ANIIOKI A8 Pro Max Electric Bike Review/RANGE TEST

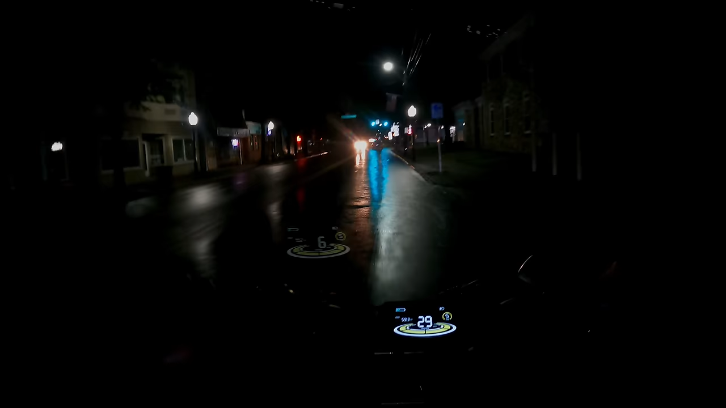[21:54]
oh finally down to one bar just rolled over 70 miles and just kind of cruising around my town putting